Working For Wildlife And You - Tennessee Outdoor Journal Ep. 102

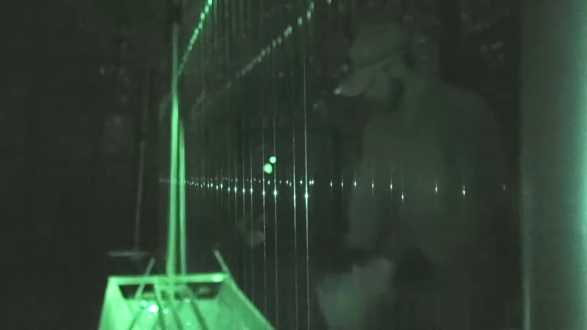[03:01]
We catch them safely. If we don't get them out in time, then they can actually roost inside the trap.
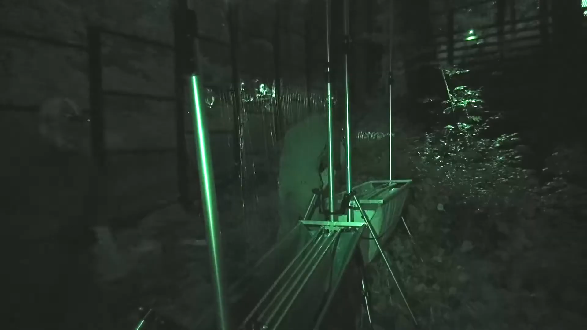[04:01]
So we get as many people up here to get the animals captured out of the trap,
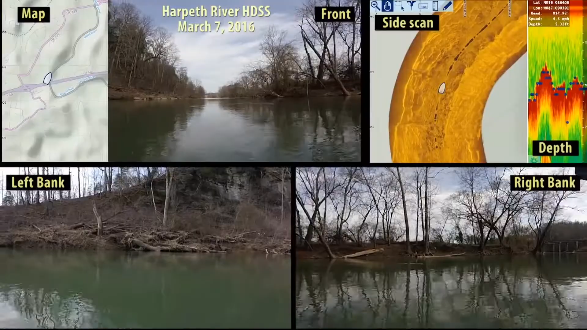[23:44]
Every meter, we're getting information every second from video, from side scan sonar, from water quality, from depth, 4 different GPS units, 4 different video cameras.